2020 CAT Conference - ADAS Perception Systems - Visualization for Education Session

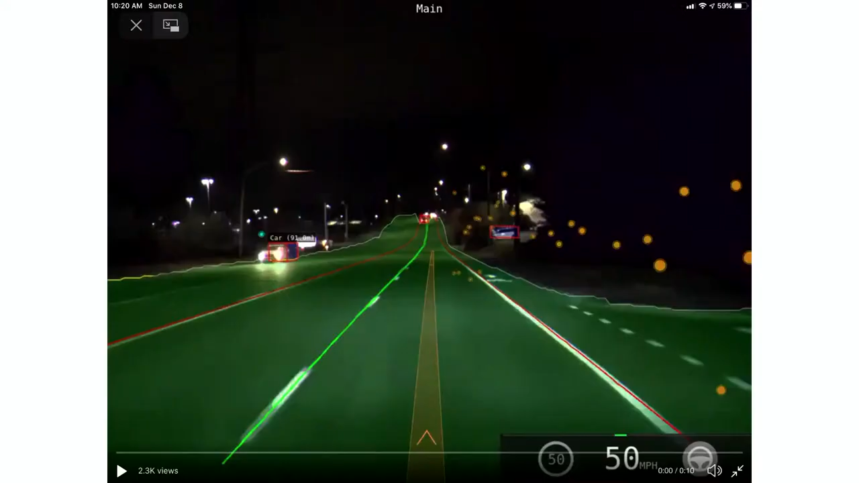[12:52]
This is another one. This guy, this is that same guy, and he's given me permission to use his data. And watch what happens here. This thing, as it's going to drive, it's going to identify a vehicle and what type of vehicle it is. Oh, parked in the right, there's a parking lot over here. There's a square box around it. Well, as it rolls forward here, it's saying minivan, and it's showing the distance to the minivan.
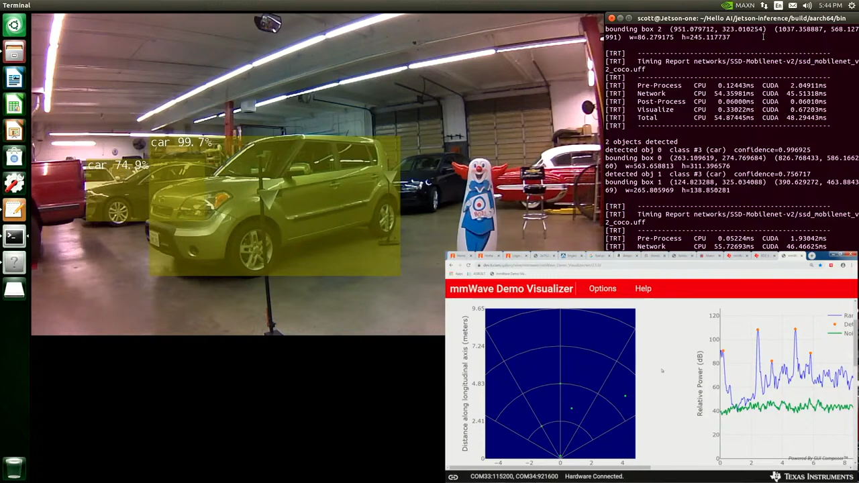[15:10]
and you'll see the tracking of my location on the radar area. And you'll see me come around the car and then pass through. Pretty cool. And then you see I've got two trihedrals there.
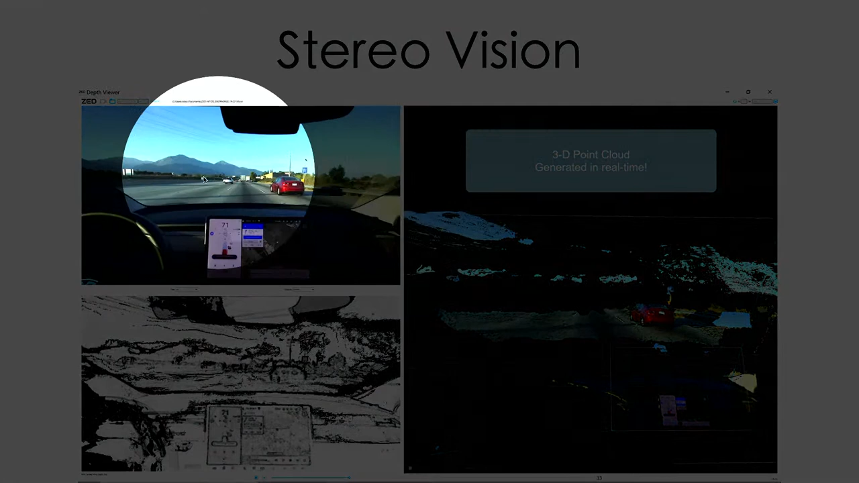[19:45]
So if we look at this screen here, top left we're looking at just, you know, the regular human view. The lower left, this is one form of some filtering that's being applied to the scene to help it define objects and places and distances and so on.
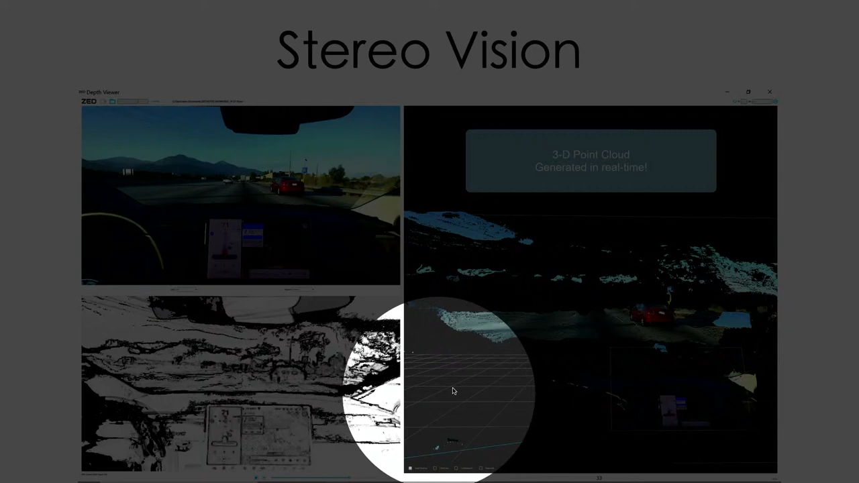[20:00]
And then over on the right, we're actually seeing what the computer is doing. It's creating a live 3D point cloud of the scene
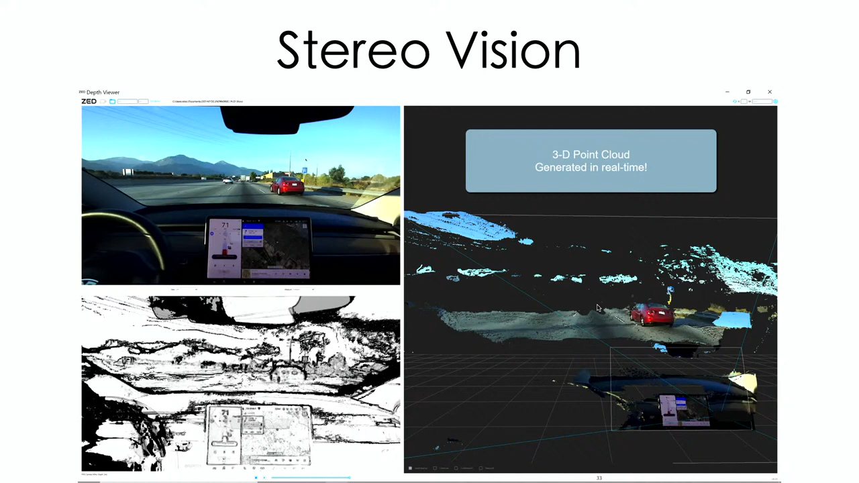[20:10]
with distances and so on in real time. It's absolutely amazing. So we've got a couple of demos here that I want to show you. And I'm going to switch over to this.
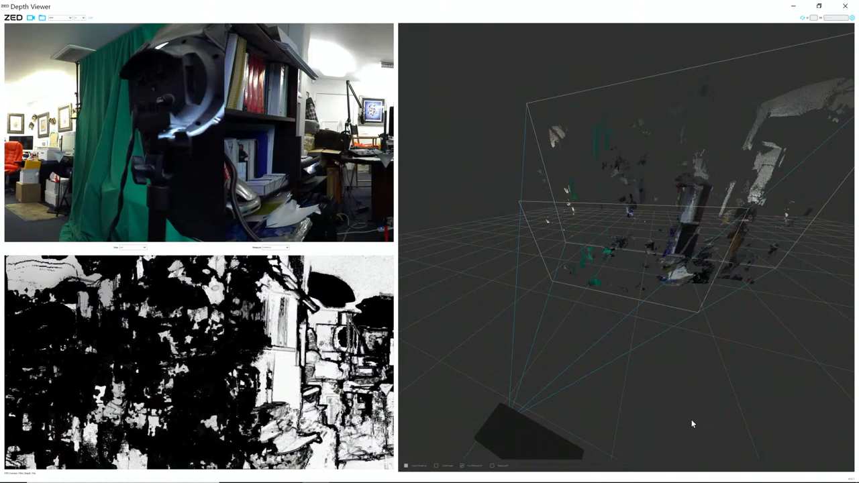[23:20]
So 3.2 meters, and then we're looking at the larger, or I'm sorry, the smaller trihedral there, and that one is about 1.8 or so. Let's see here. Yeah, about 1.8 meters to that area. And we can zoom in some more here, and I'm actually in that scene. And you can actually look at the scene going backwards. I mean, this is pretty fascinating stuff.
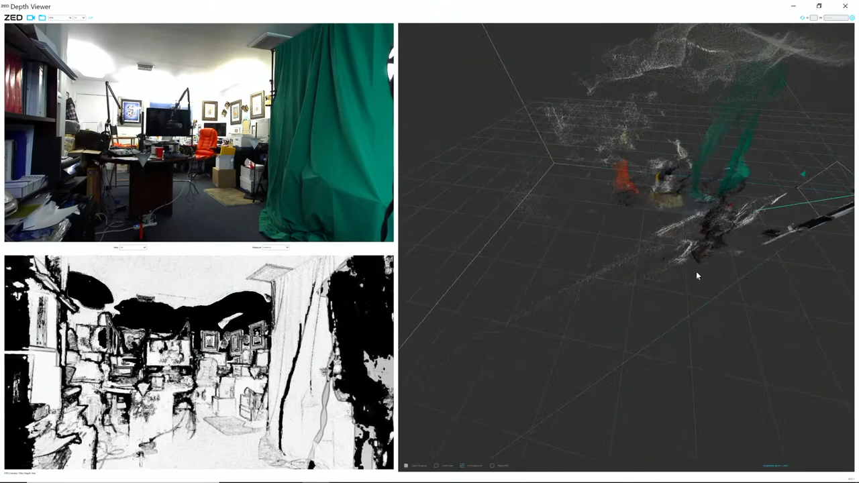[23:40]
I mean, it piques my interest, and I think a young student would probably like to see some of this stuff as well.
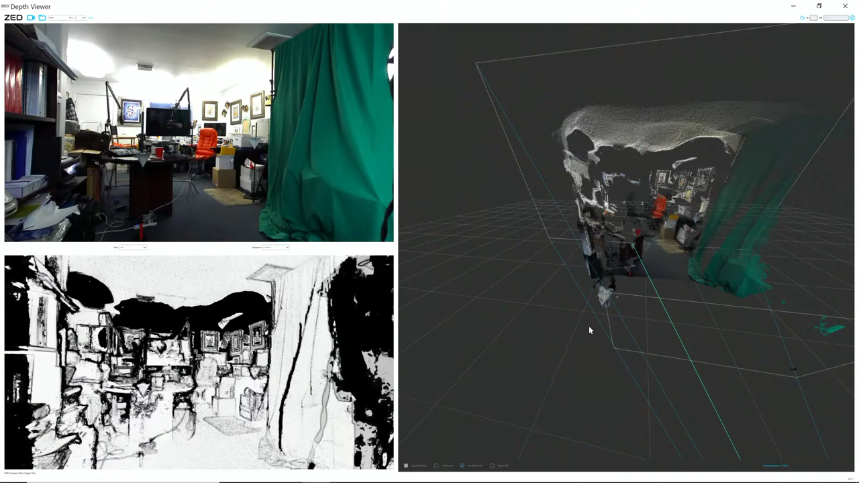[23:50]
But I'll let you guys be the judge of that. All right. So, yes. You mentioned the word trihedral. Trihedral, yes. What does that mean? A trihedral is the radar reflector that is being used to concentrate a signal. And it's made up of three isosceles triangles, or it's actually a box.
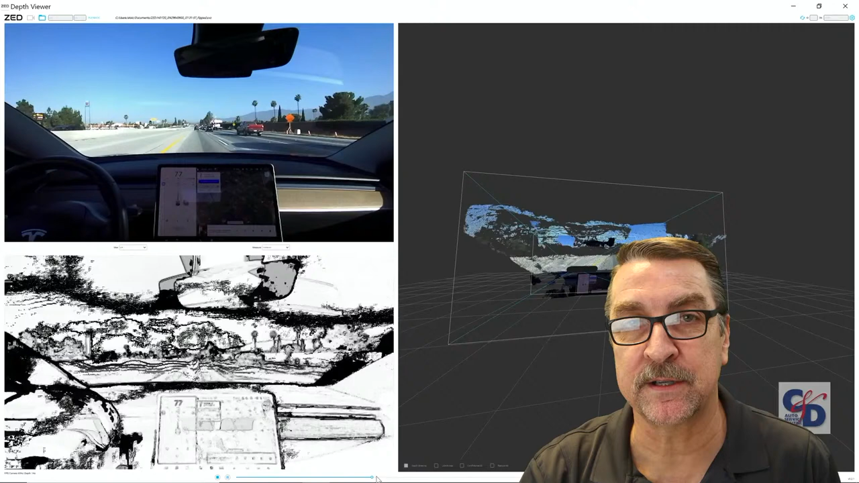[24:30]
It's a square box that's cut. And it's set at a certain distance and height and usually centerline of the vehicle, and it reflects a signal backwards. And we'll talk a little bit more about that when I get to the radar segment. So, I'm running a little demo here of a video showing me driving the car with this thing. I mounted it in the car so I could see what's going on with it. And you'll see I'm approaching that car, and we're going to stop here.
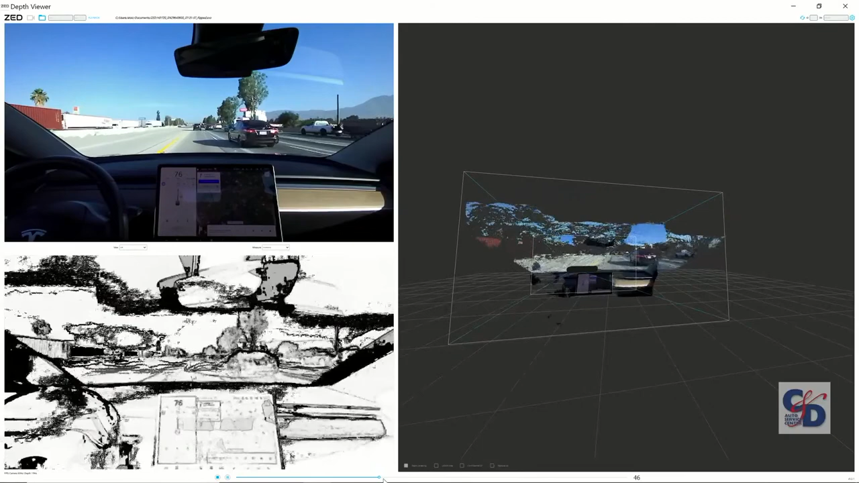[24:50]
And I created a little video here to show you how the scene looks. So, see, I'm zooming in on the right side there of the vehicle. I'm actually, you know, surrounding myself outside the vehicle. And then as you rotate this around, look at that scene.
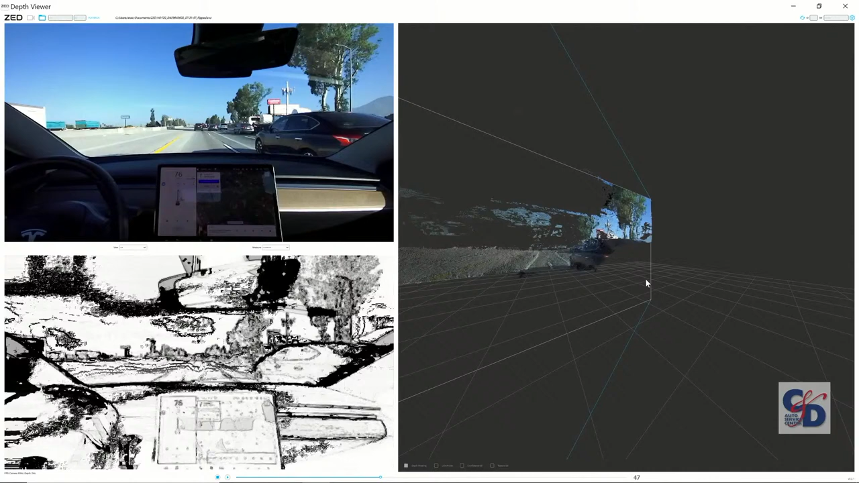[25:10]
It's actually doing this in real time. This is pretty cool stuff. And this is the Zed2.
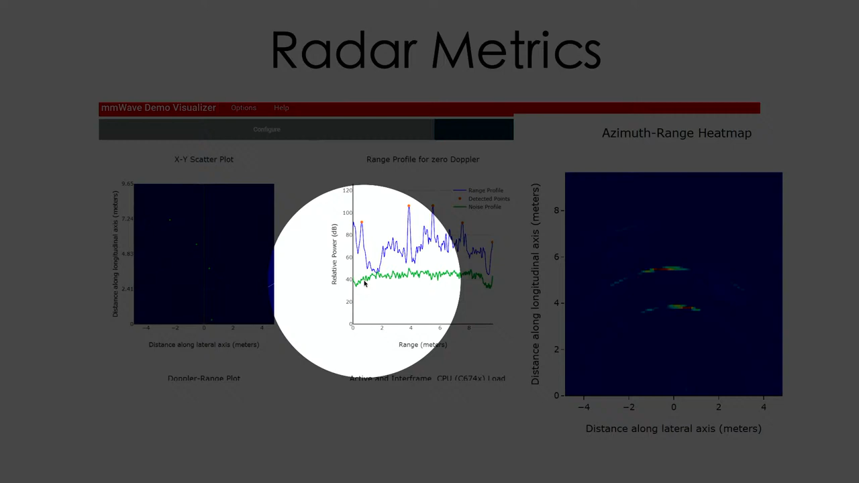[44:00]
And then over on the right, we have what's called a range profile. So, it's showing how much energy is being returned from the radar sensor here. And then this is also giving us distance here along this axis here. And then over on the right, we have what's called a heat map. So, the engineers – when the engineers are setting up these devices, they have an array of tools that they can use to run, you know, software to identify where these things are actually located.
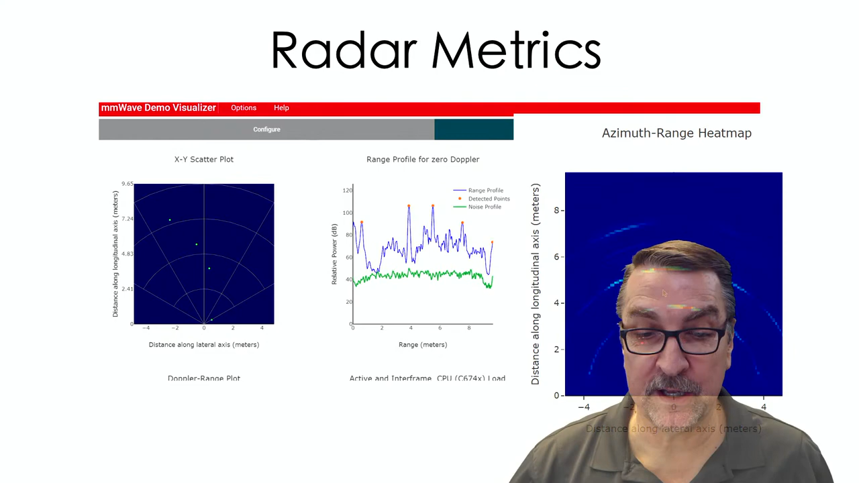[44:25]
So, we're going to go over to my other computer, okay,